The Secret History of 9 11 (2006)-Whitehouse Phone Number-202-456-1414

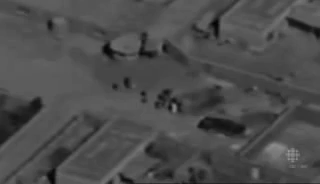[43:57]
3 weeks later, another flight captured a very similar scene.
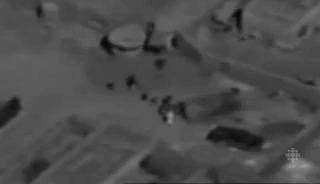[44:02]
I was able to see the film at headquarters after the fact, and so it was a great step forward.